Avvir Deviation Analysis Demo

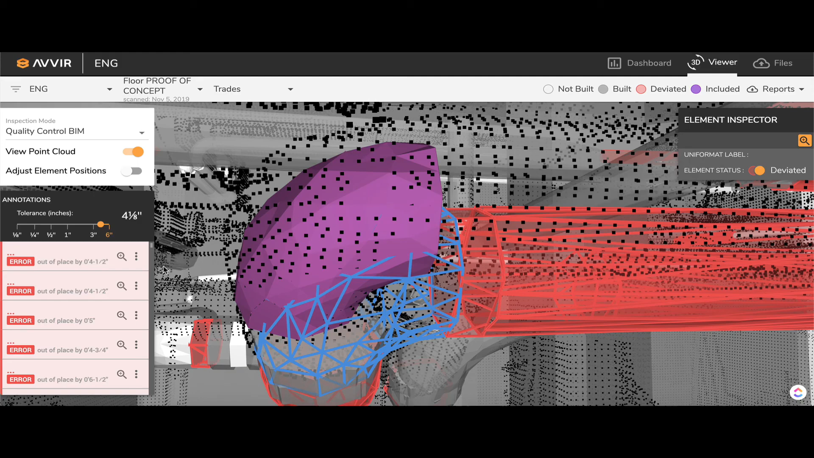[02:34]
We do this by clicking on this menu item next to each deviation, and selecting the push to BIM option. Once you've done that, the element will move to its as-built location and turn purple. You can also see reports on the total number of deviations by downloading that report from this menu here.